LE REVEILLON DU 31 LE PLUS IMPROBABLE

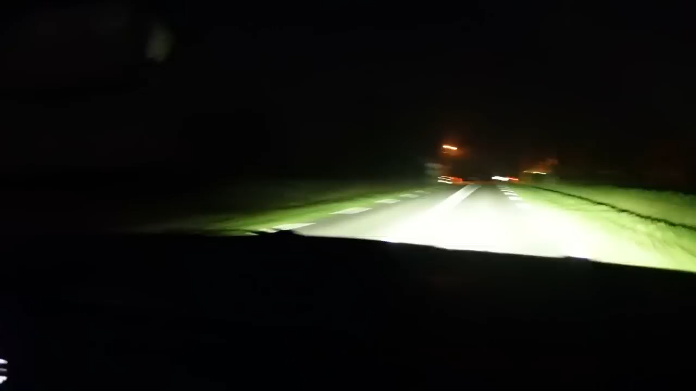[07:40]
nous relons sur une route qui mène nulle part, je cherche, c'est ton délire,